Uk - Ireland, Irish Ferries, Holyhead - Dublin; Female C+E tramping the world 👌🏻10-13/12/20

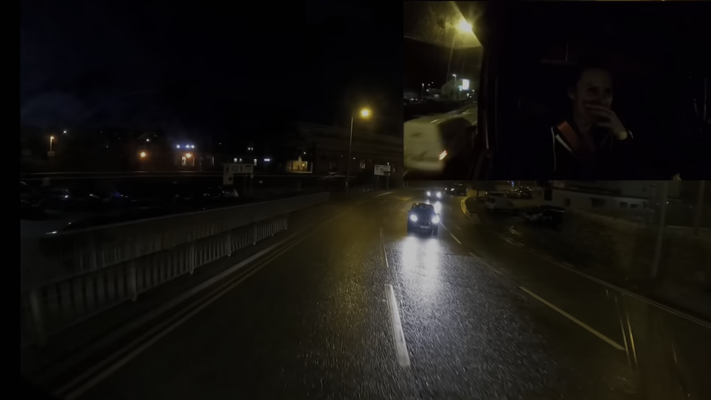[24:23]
Yeah. There's a railway left, or there is boat right. I'm going right. Fish quay. Second exit. Oh my god, I'm so scared.
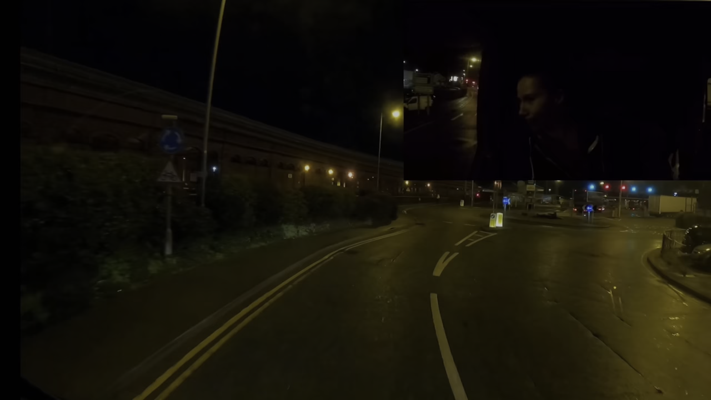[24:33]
Are you scared for me? I'm scared for you. Thank you. There's loads of lorries. I don't need for him to overtake me because there's like...
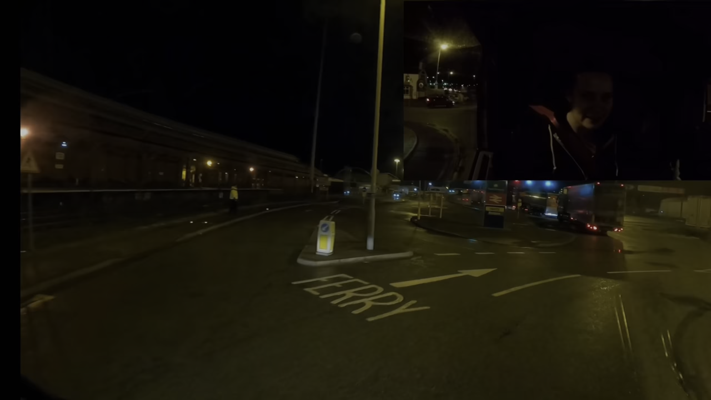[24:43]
there's a tanker. 1, 2, 3, 4, 5. So there's loads of us. I am going to follow all of them.
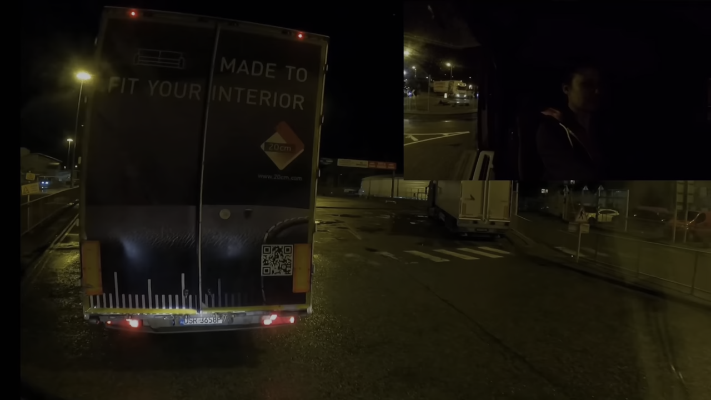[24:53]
But don't lose track of the signs, okay? Holyhead will go to Dublin as well. Well, it says 1,000 coaches on somewhere else, and I'm going behind all of the lorries. So I think that's where all the lorries are going. Well, there's like freight and there's like three
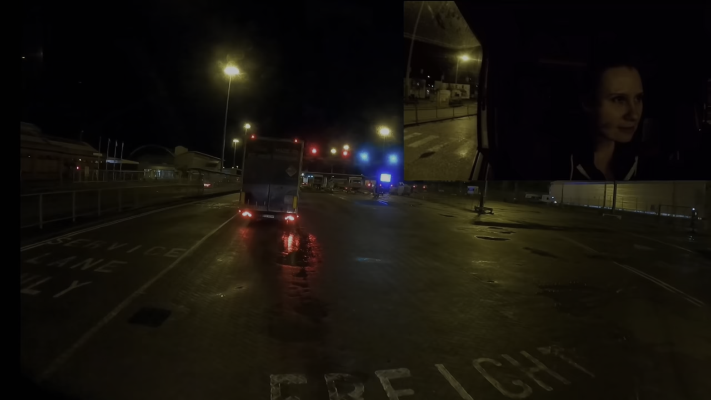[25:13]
like lanes, but they all queuing in one, so I'm just gonna queue behind them. But they have foreign number plates.
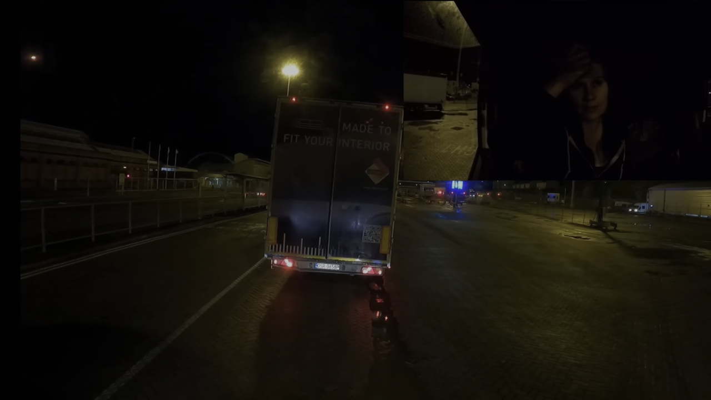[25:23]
Oh my god. Yeah, the mile, Holyhead only goes to Ireland, so, you know, it's yeah. not like you can actually go somewhere you're not supposed to. Why have they turned their way? Is there somewhere to turn around if they do? Oh, aye, of course it will be. I'm so nervous.
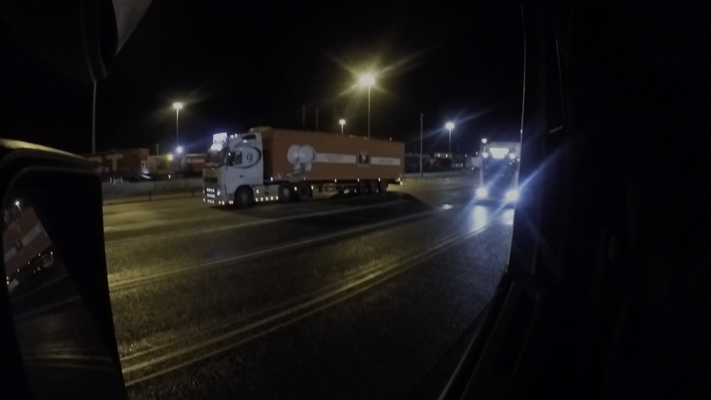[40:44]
Thanks. Trucks are moving, people are going. Things are happening.
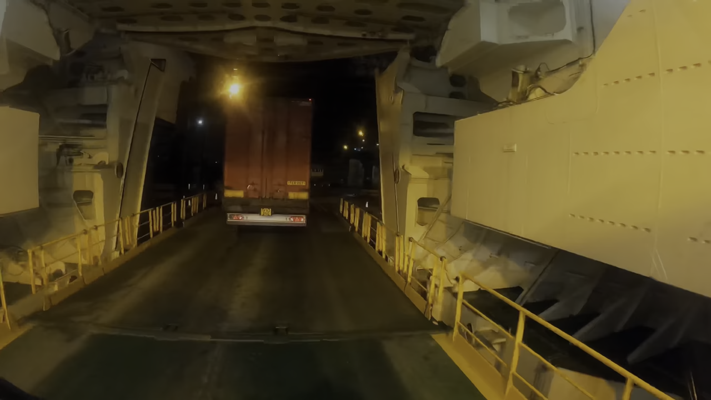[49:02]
Y si se nos da, yeah, será lo que será. We're out of here. The sea, you can see the sea. Oh my God, oh my God, oh my God, oh my God. Okay, port exit.
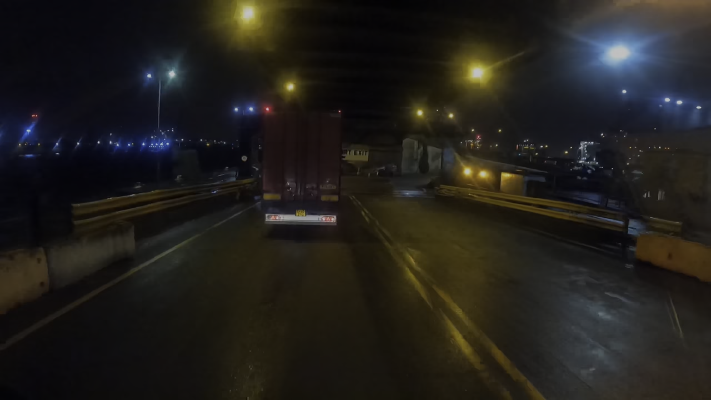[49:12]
Port exit. Oh, this is so scary. Yeah, I'm gonna let him overtake me.
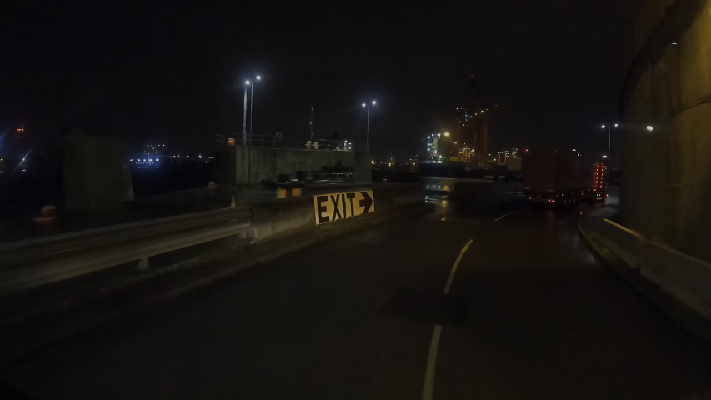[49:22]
Not on the bend, but over here. Yes, going. So now I'm following 12. Esa curiosidad.
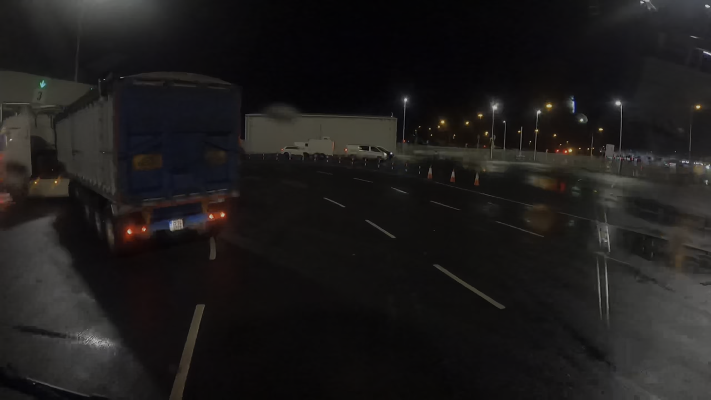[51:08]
It's tight. That means I can swing too. Oh my god.
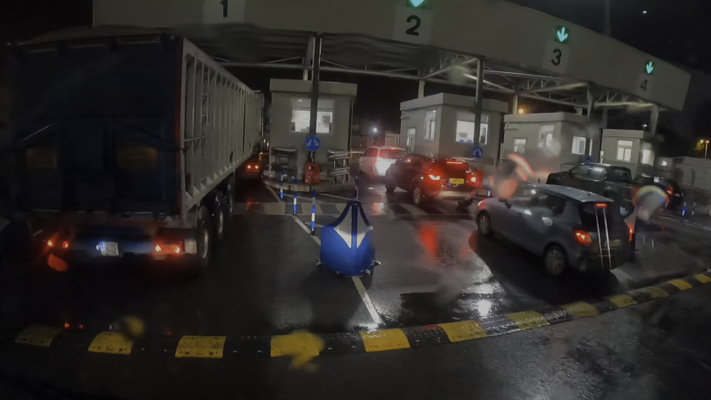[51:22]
Okay, another checkpoint, I think. Oh my god, yeah.
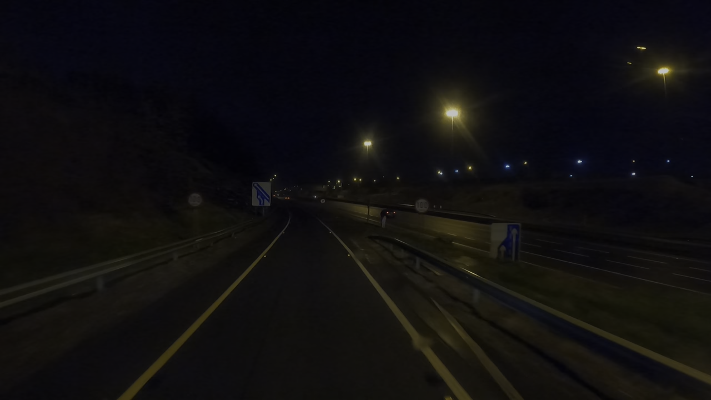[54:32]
End of the night. Let's go find somewhere to stop so I can get my head down.
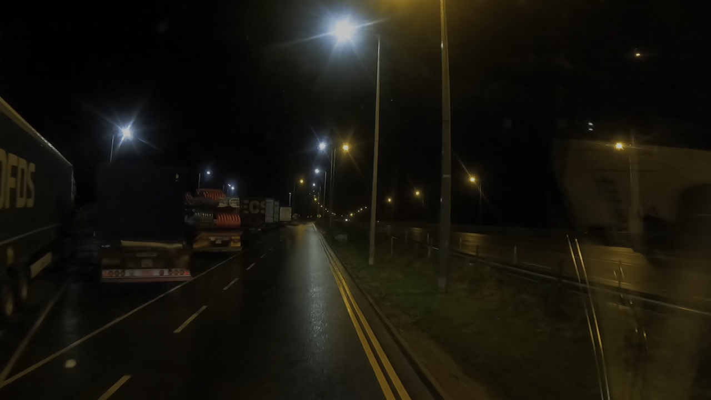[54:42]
I found HGV parking, but not a single space. A single space! That'll be mine. Gosh, that was lucky. Okay. That's where I'm gonna sleep. Looks of it.